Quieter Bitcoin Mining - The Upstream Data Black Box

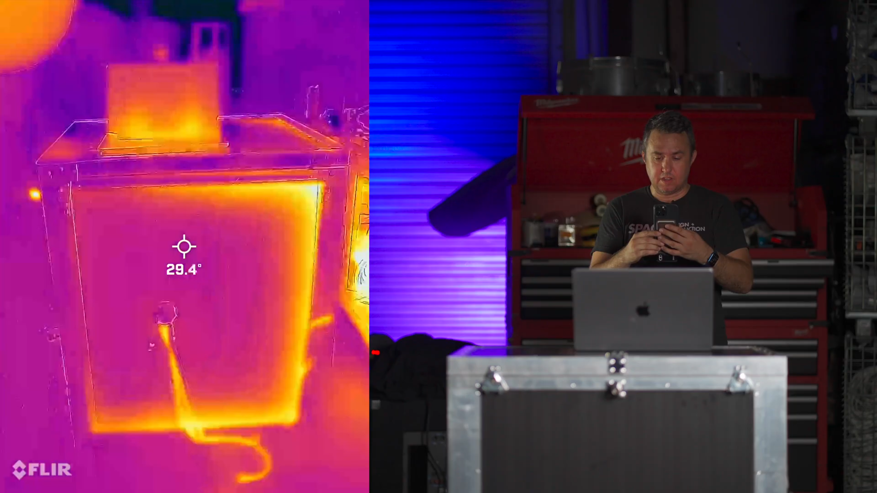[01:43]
Okay so this camera sees heat and as you can see on one side it's a lot hotter than the other. You can even see the heat from the cords that are plugged in.
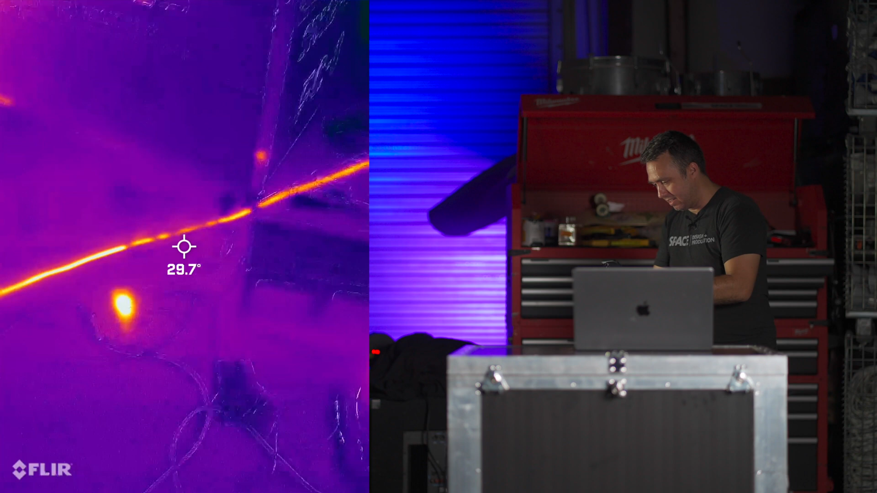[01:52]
That's pretty sweet. So you can see the intake side is dark and then if you go over to the exhaust side it's just a glowing yellow and
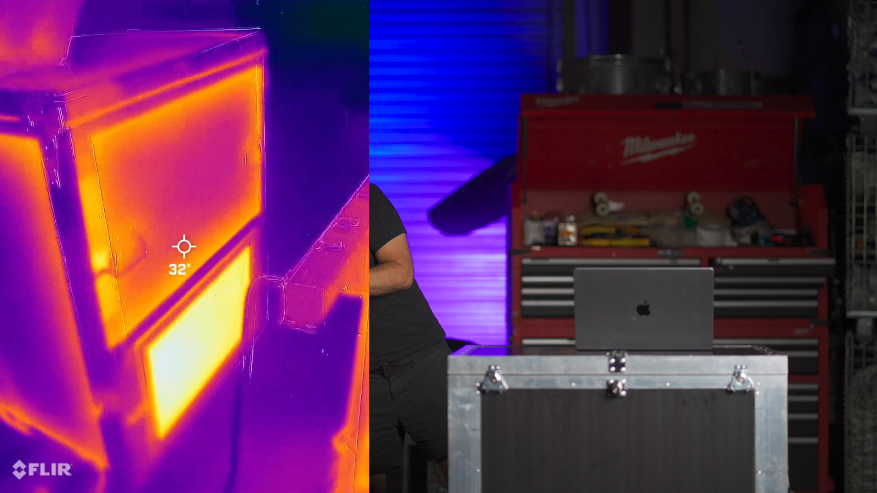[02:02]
even like the panel on the side of the box that panel is glowing orange and on this side it's dark. That might make for a good thumbnail actually.
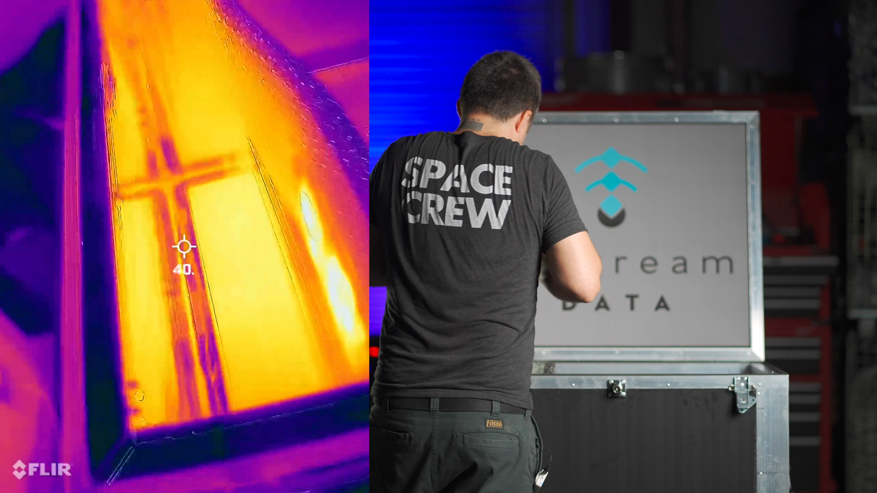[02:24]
This whole thing, all of the panels and all of everything. For contrast, this side, just the power cable.